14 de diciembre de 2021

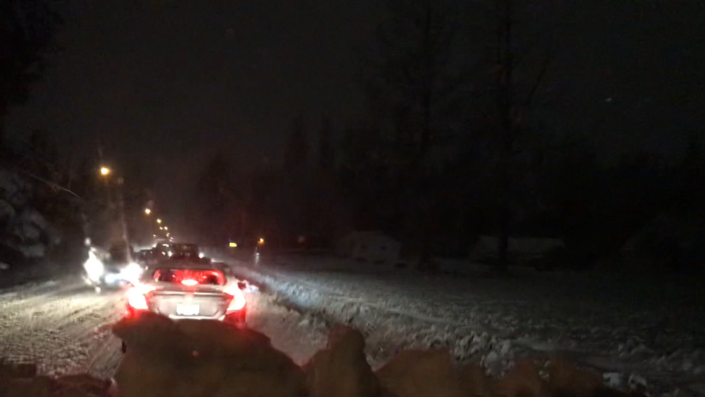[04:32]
Miren, aquí adelantito está un vehículo que se deslizó y se fue a pegar con otro por la nieve. Porque la nieve, cuando está cayendo y está mojada, es más peligrosa que la nieve cuando cae seca. Porque es cierto, aquí cae la nieve seca también. No crea que es mojada todo el tiempo, no. Entonces, estos vehículos, como vienen a veces